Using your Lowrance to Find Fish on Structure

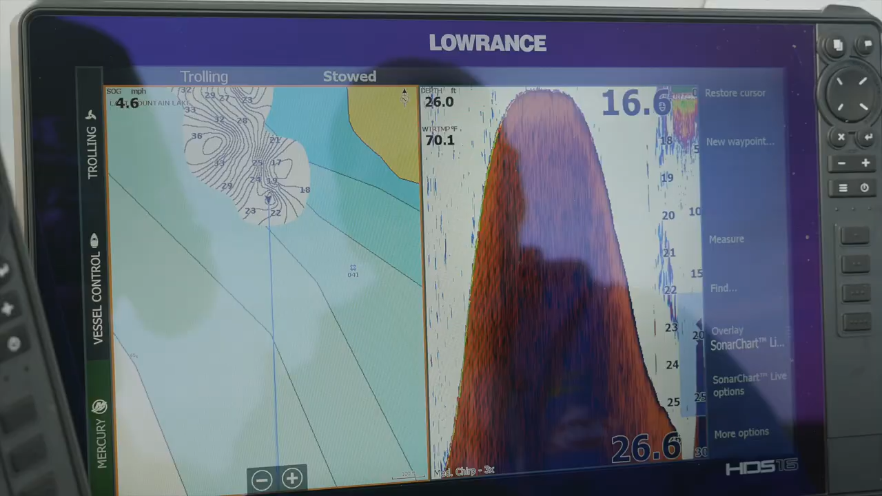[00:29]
On screen: depth 26.0 ft, water 70.1°F
And the nice thing about 13 is, first of all, it shows the real dark brown here for the bottom,
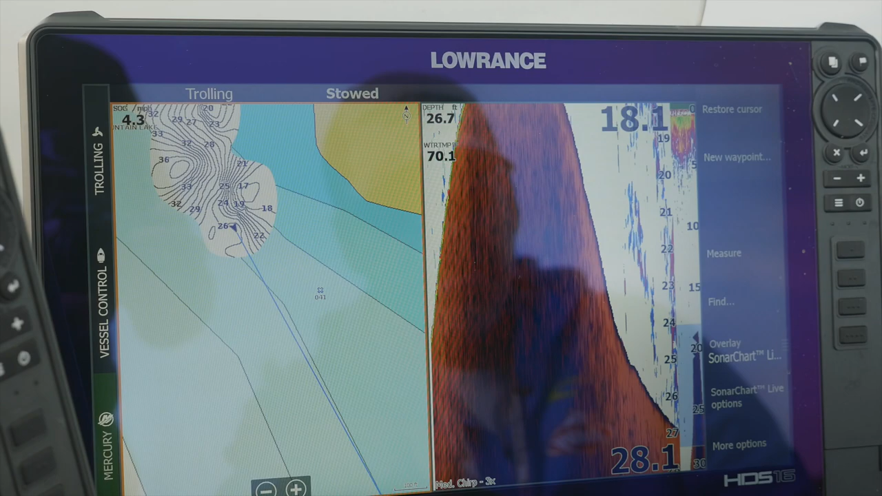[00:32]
so you can precisely see what the bottom was.
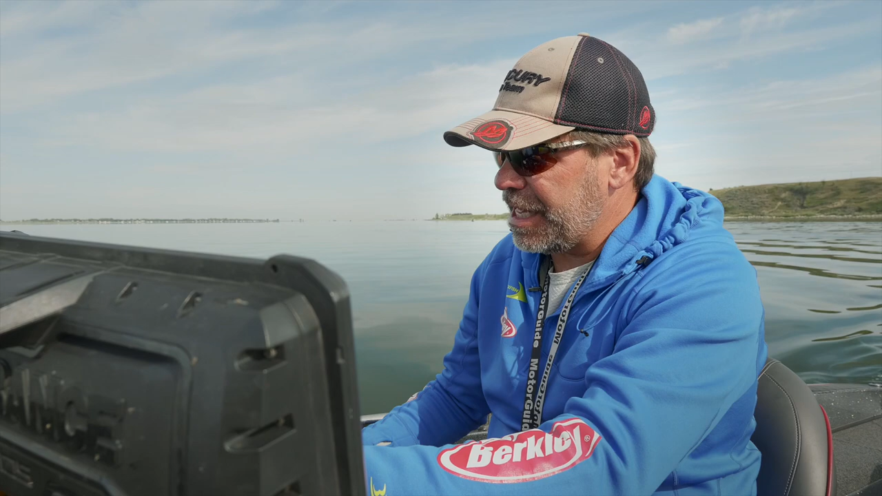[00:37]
But what's really nice is that it's got a lot of different colorations for the fish that are in on the screen.
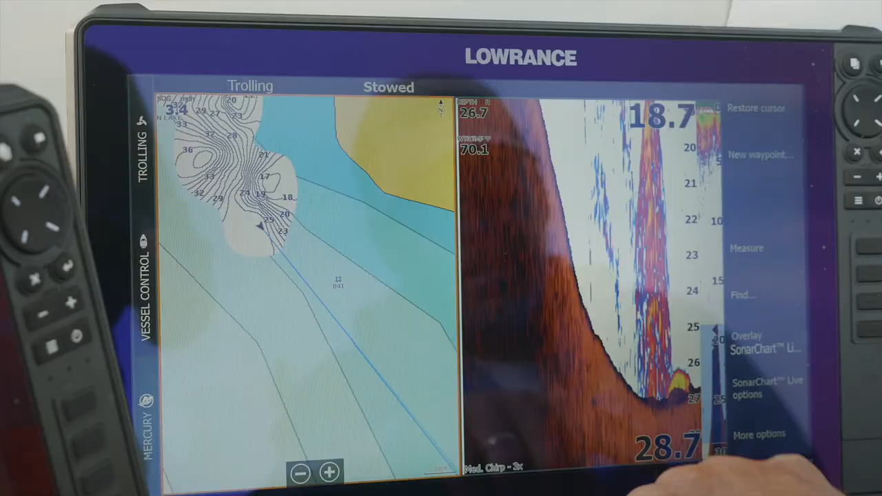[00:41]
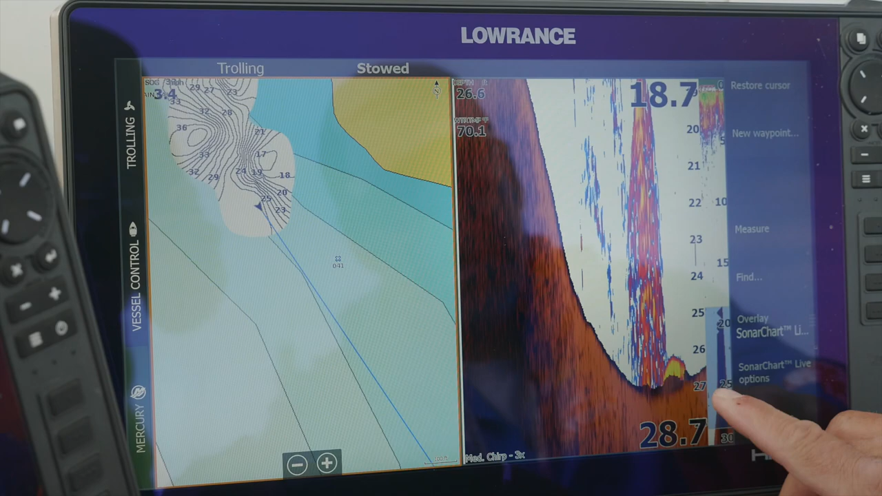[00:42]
For example, right here, you see here's a green in that thing. That means that it's got a real strong return. Anytime you see green in a fish, that's really good.
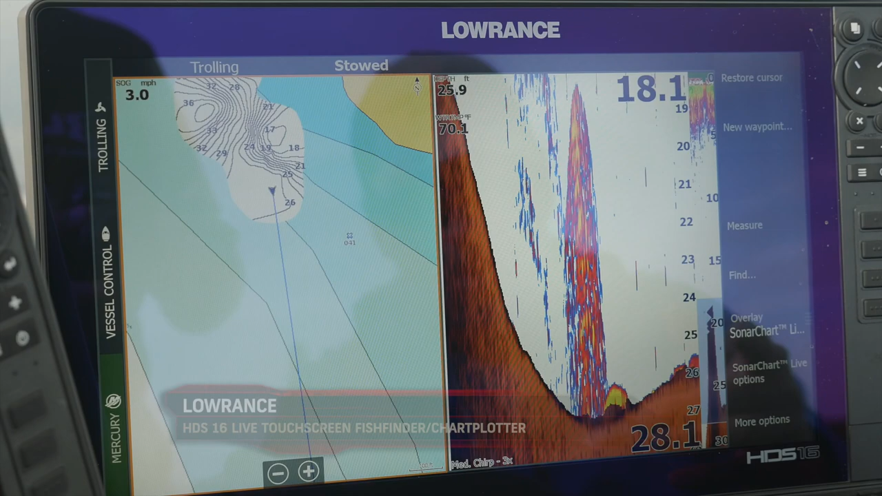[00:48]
You'd for sure want yellow, though, to figure out if you've got a good fish down there or not.
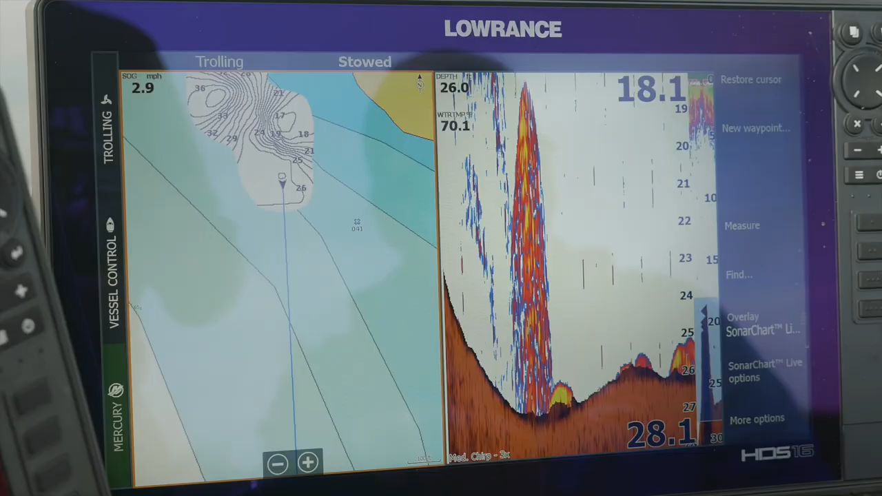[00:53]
On screen: speed 2.9 mph
I turn back here. One other thing you'll see here is like here, here's a bunch of like red marks.
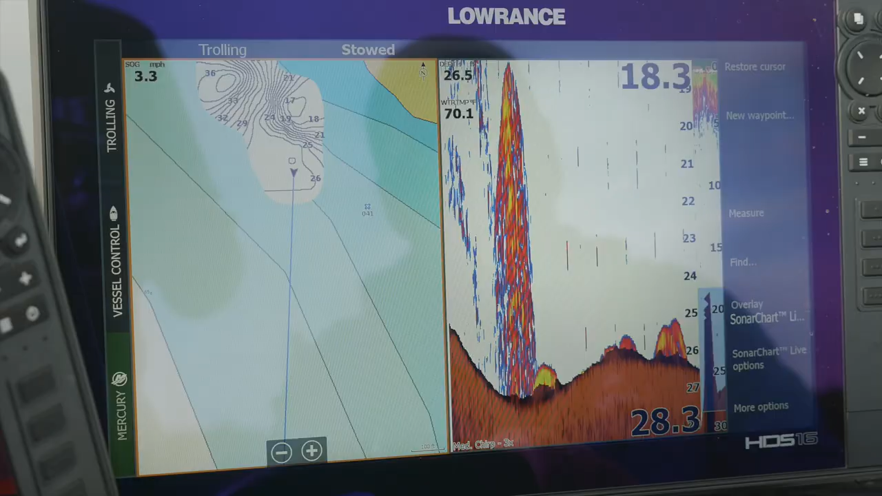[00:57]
On screen: speed 3.3 mph
Those red marks aren't as big. I mean, they just, that's not as good a fish.
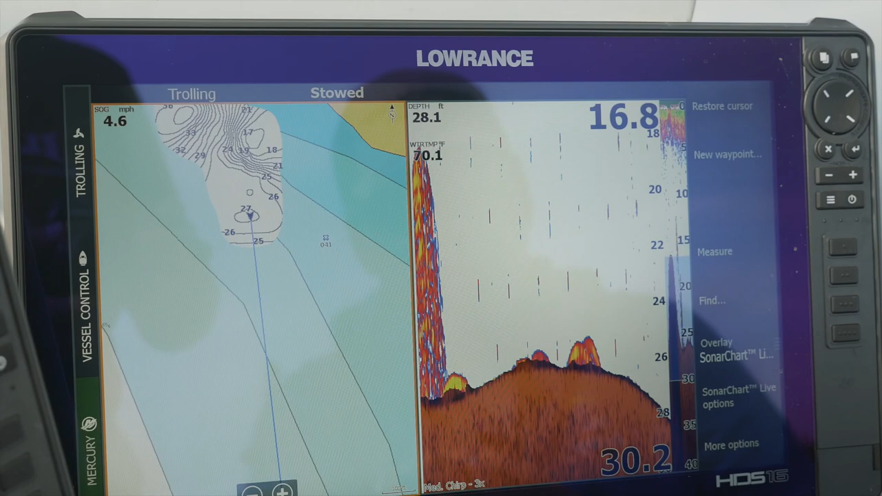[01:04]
On screen: depth 28.1 ft, water 70.1°F, speed 4.6 mph
You're really looking for that green, especially on this pallet 13.
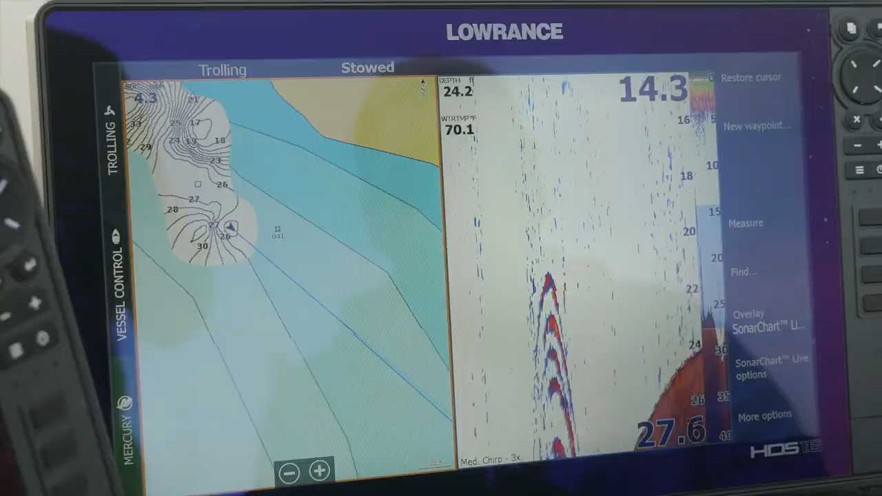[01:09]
On screen: water 70.1°F
As I graph along here, you'll see on this side, the plotter side of the screen, that I've got what's called Sonar Chart Live on.
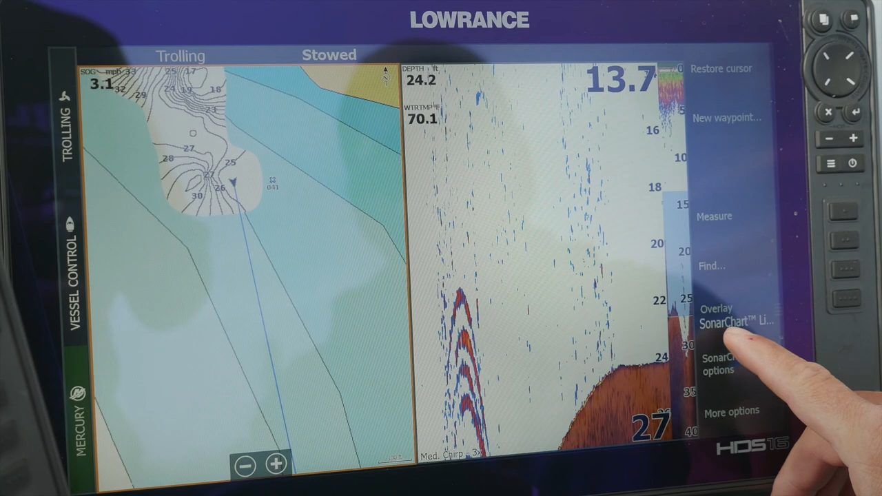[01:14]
On screen: depth 24.2 ft
And what Sonar Chart Live does is actually graph out the contour lines. You'll see here, if I turn off this, it's simply an overlay.
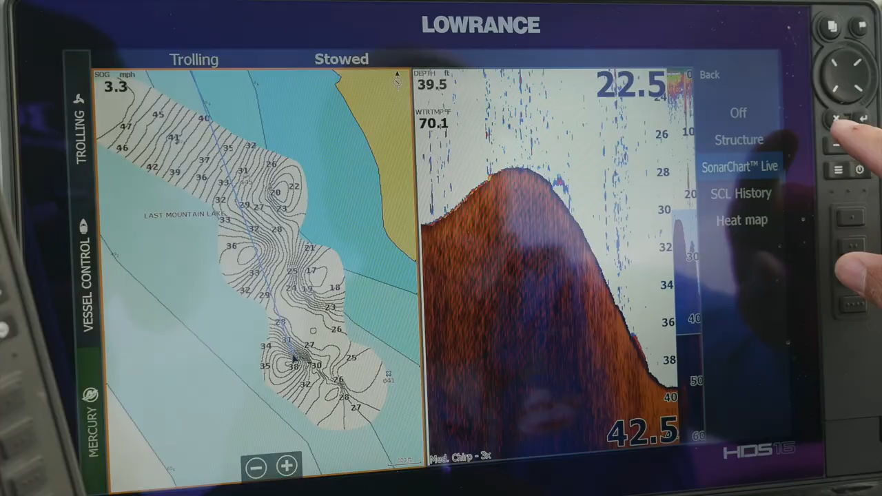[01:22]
On screen: depth 39.5 ft, water 70.1°F
If I turn off the overlay, Last Mountain Lake doesn't have like one foot contour maps. It has no real good mapping at all.
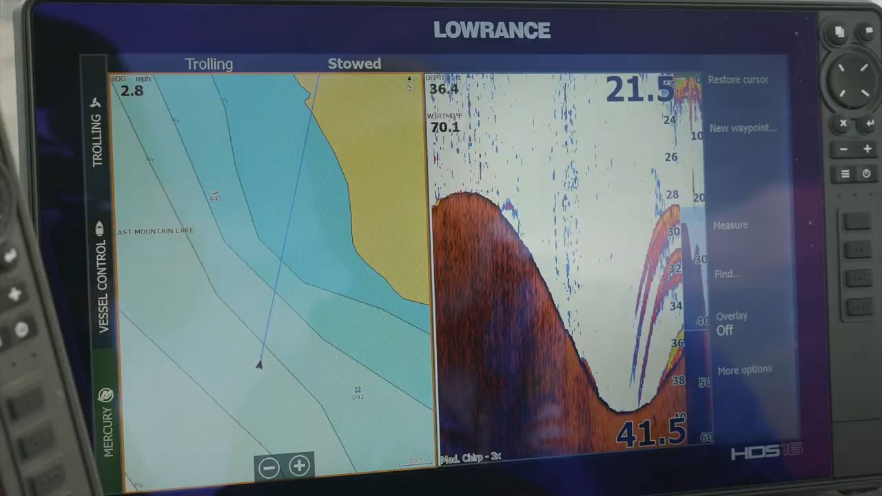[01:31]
On screen: speed 2.8 mph
But by simply turning back on the overlay to Sonar Chart Live, now I'm actually graphing out this spot as I drive along. And it's kind of cool.